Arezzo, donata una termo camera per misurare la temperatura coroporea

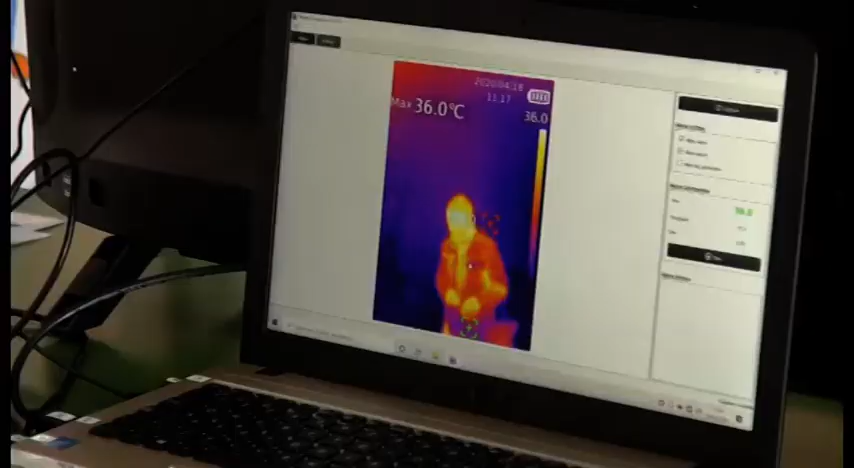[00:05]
On screen: max 36.0°C
La telecamera riesce in ogni pixel a misurare la temperatura
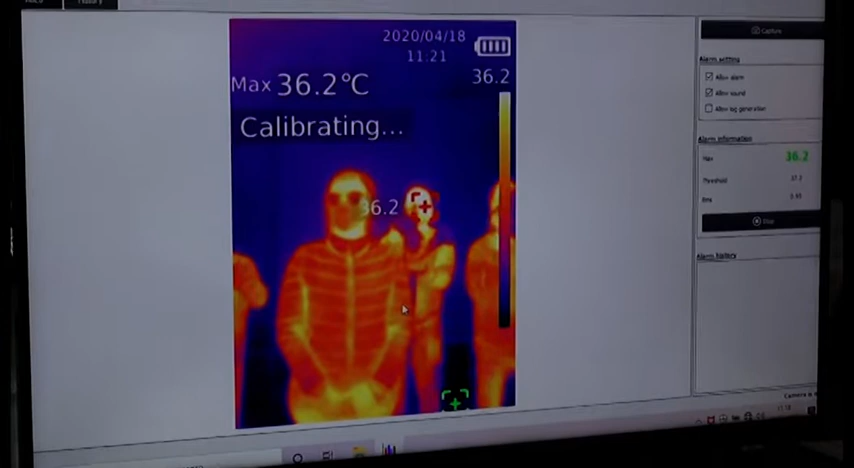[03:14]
On screen: max 36.2°C
incredibile quindi è un prodotto di altissima tecnologia sviluppato a Wuhan in Cina dove purtroppo tutti sappiamo